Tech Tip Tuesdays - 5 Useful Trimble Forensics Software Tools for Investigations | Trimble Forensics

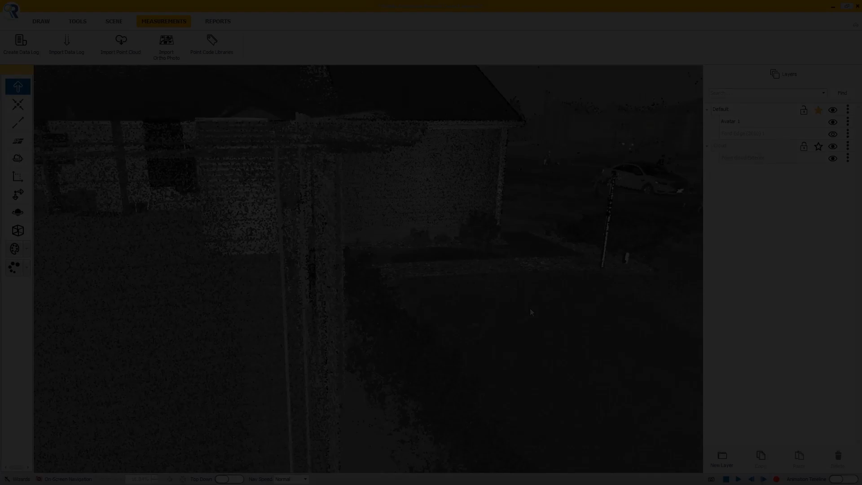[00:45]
This tool in Reveal allows you to position a viewpoint anywhere in your canvas, looking in any direction.
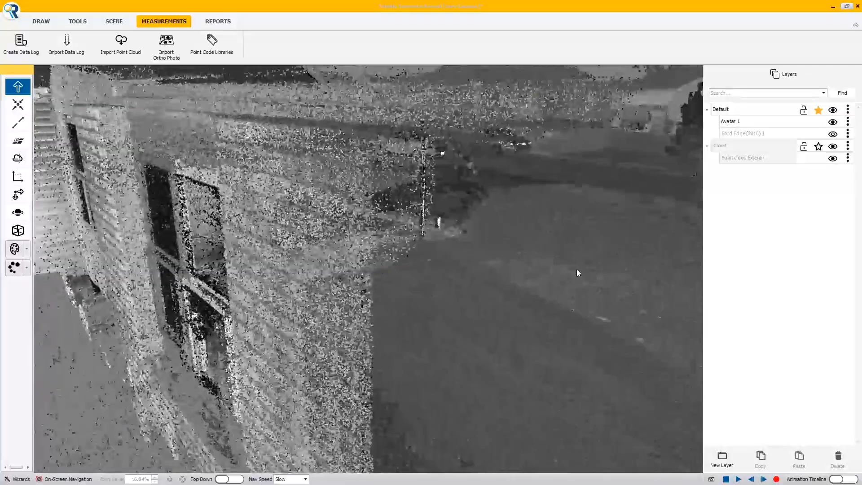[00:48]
Once saved, your saved view can be called up with a single keystroke.
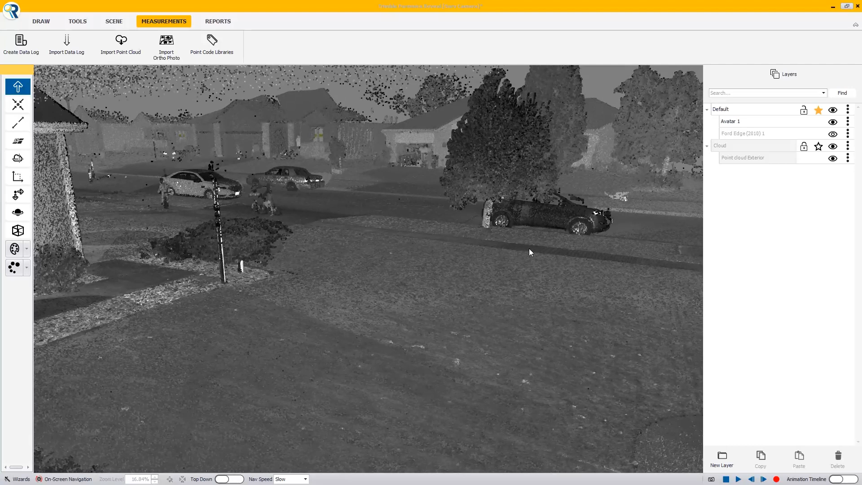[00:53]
This is especially useful now that surveillance cameras are practically everywhere, with the increased likelihood that multiple cameras may catch the same event.
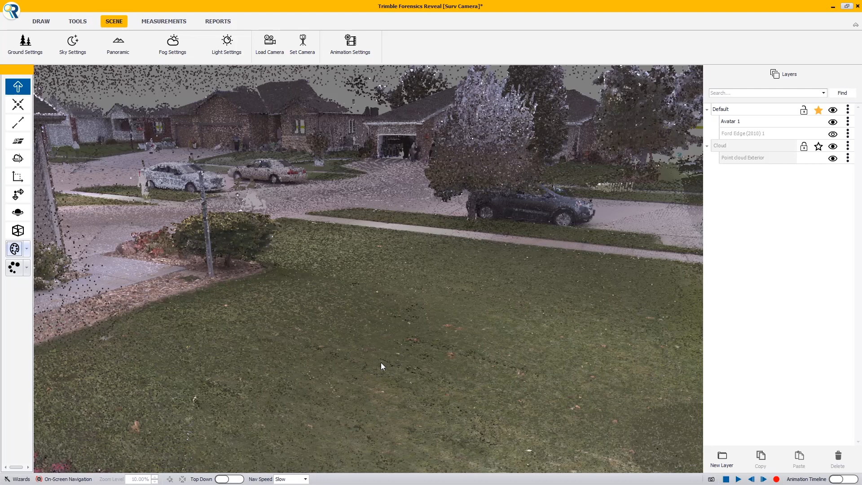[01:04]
This tool makes it simple to integrate your diagram and laser scan data with third-party tools, such as Input Ace,
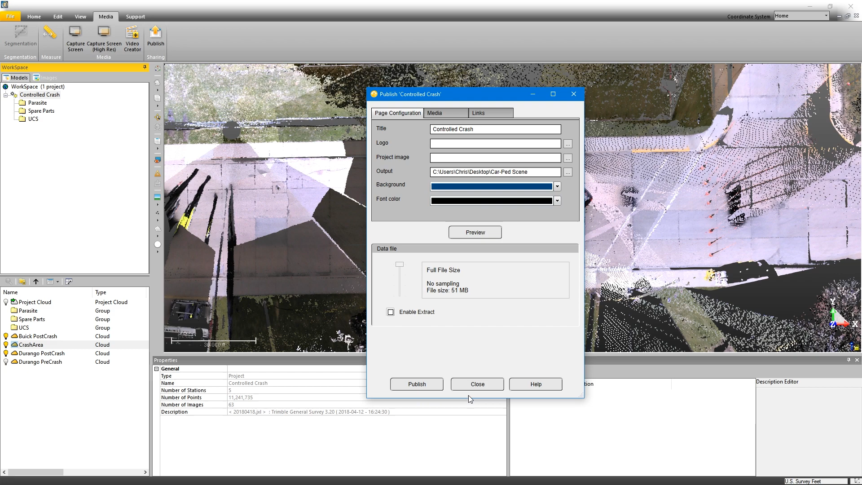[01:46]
Now, if you're wanting to share laser scan data, this tool in Trimble Realworks allows you to export your scan data in one convenient package.
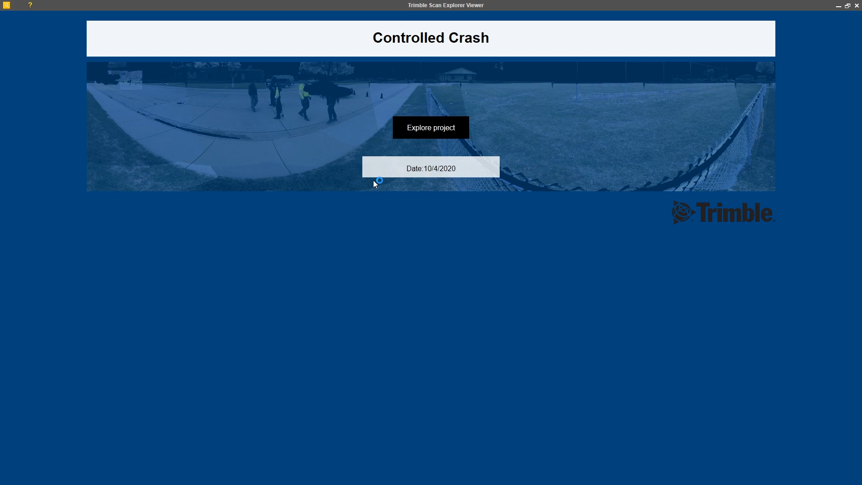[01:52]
One of the challenges we always face is sharing data in a compatible format that our
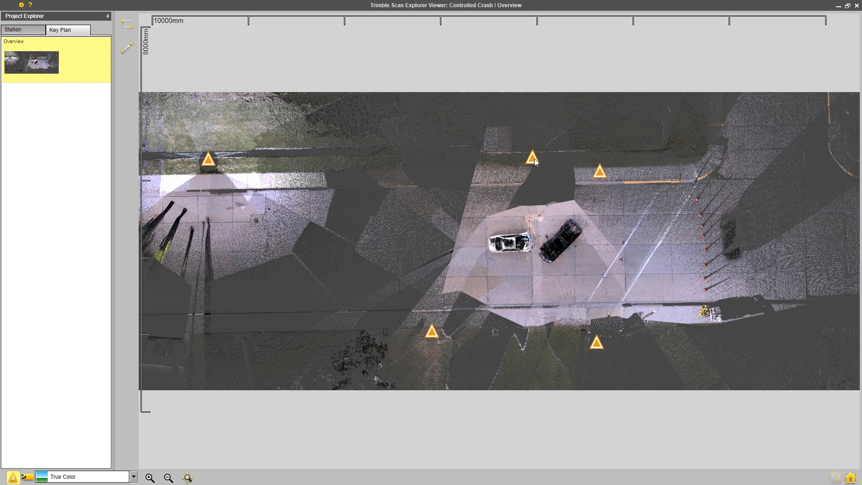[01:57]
prosecutors can open and view without having to install software and computers that all too often lack administrative rights.
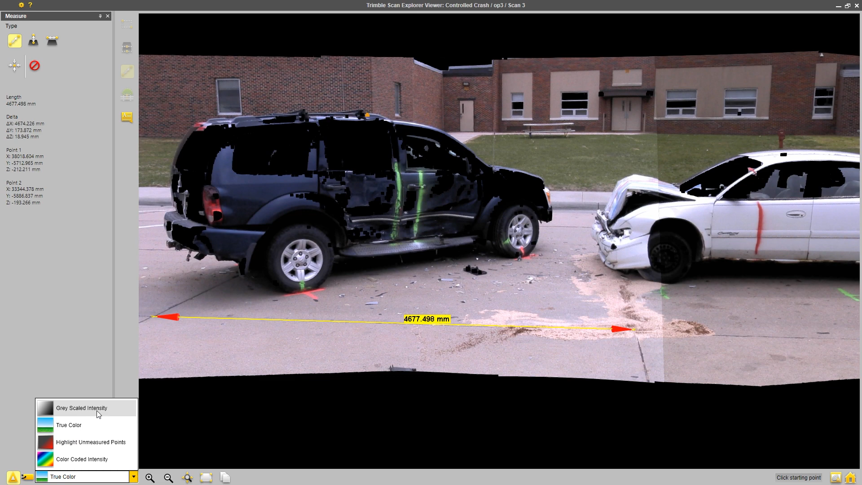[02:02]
The Trimble Scan Explorer gives you the ability to share your scan data with anyone, no installation necessary.
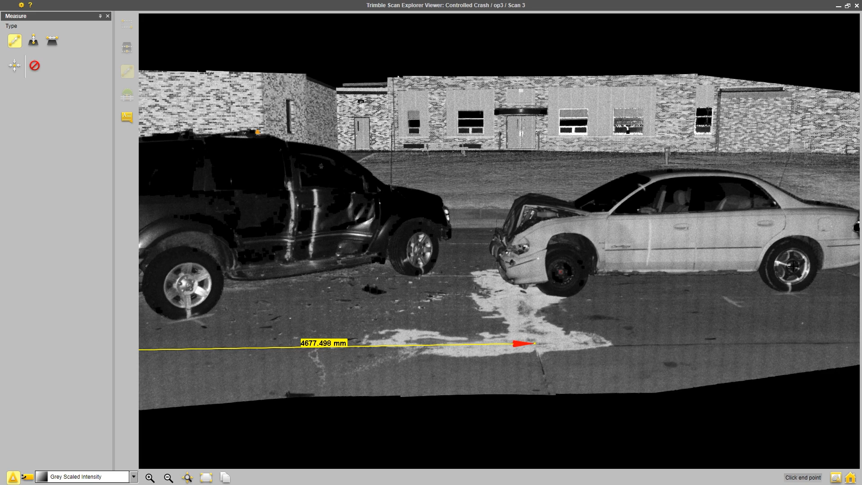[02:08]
You can also add things like annotations and comments,
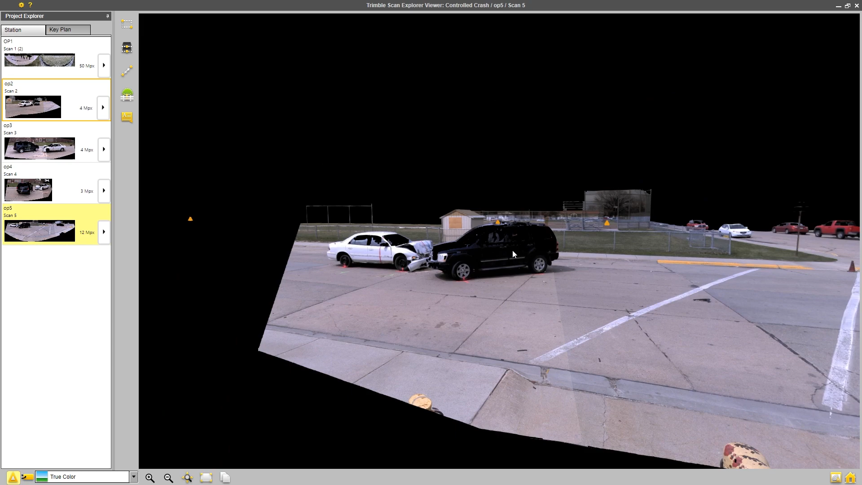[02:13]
even allowing the extraction of point cloud data from the Scan Explorer package, if desired. Moving on to number two, the Trimble Forensics Reveal evidence management system makes the list.
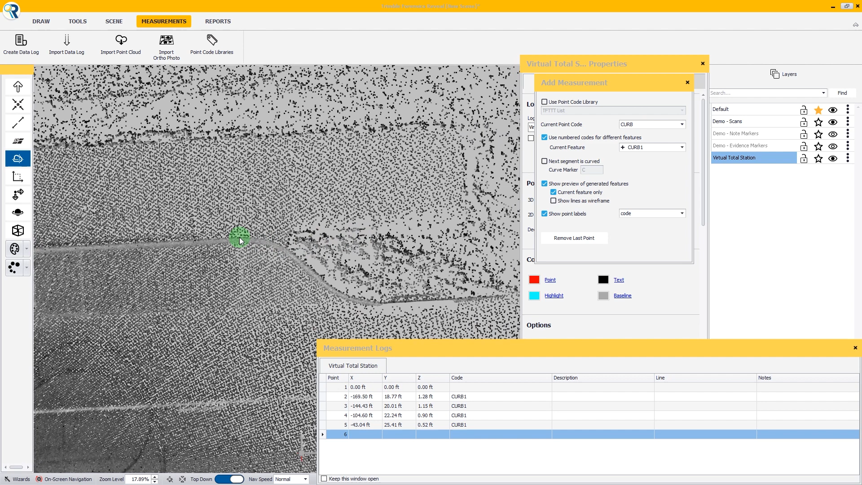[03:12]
Now, whether it's from a terrestrial laser scanner, mobile mapping platform, UAV photogrammetry, or any other source, point cloud data can often be overwhelming in the terms of the amount of information available.
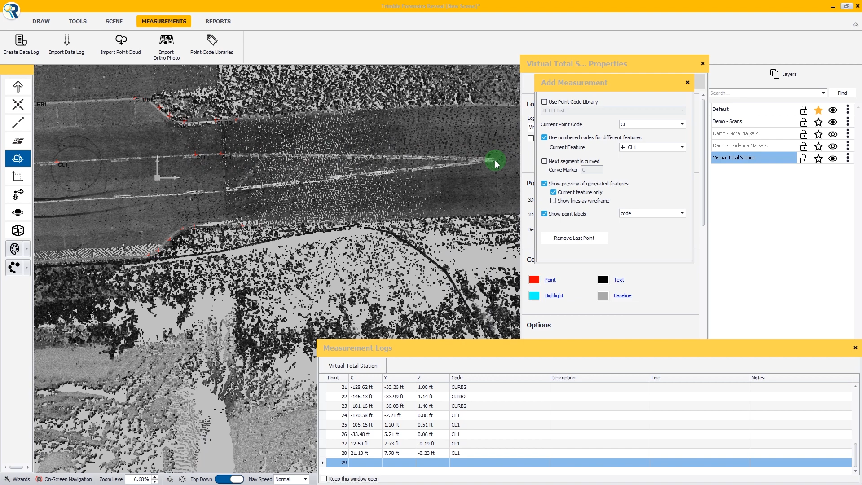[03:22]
Simplifying this data is usually the key to a fast, accurate analysis of the data captured.